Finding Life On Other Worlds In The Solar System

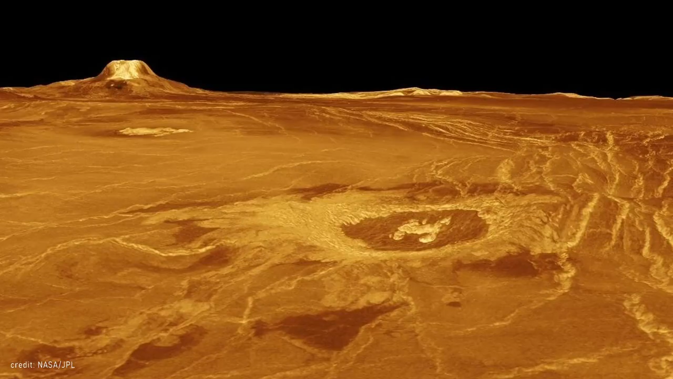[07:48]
The surface is also littered with volcanoes, over 1600, more than any other planet in the solar system.
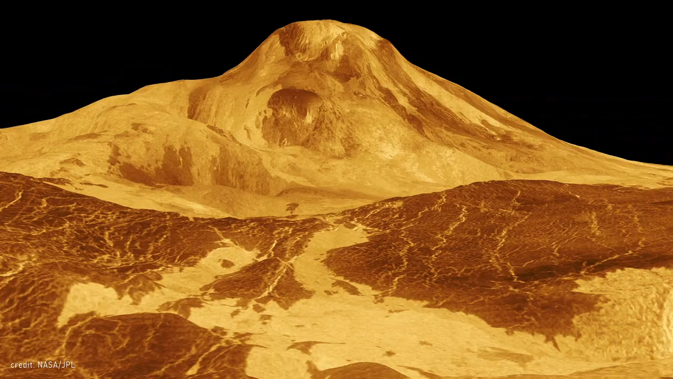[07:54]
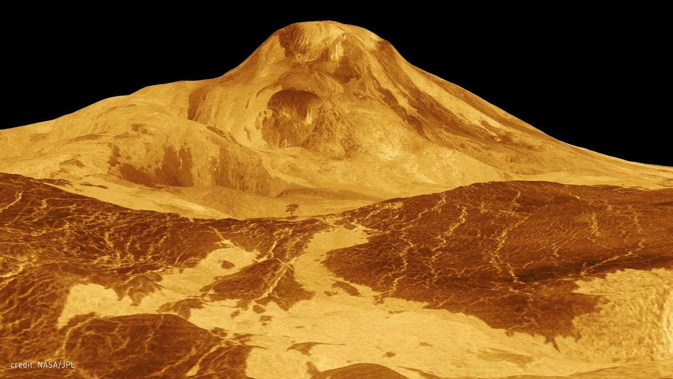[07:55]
While it's uncertain there's been recent volcanic activity, it still makes life as we know it highly unlikely.
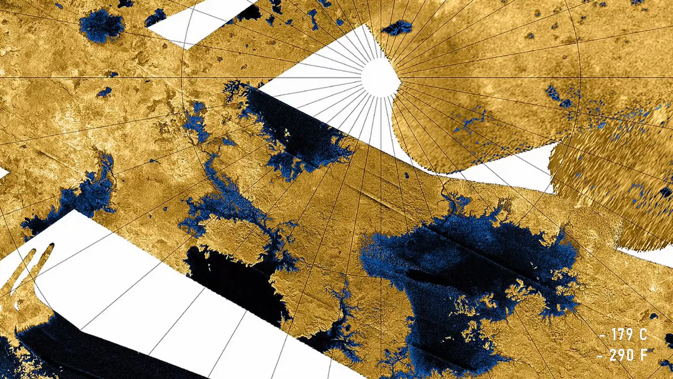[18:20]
It's much too cold for that.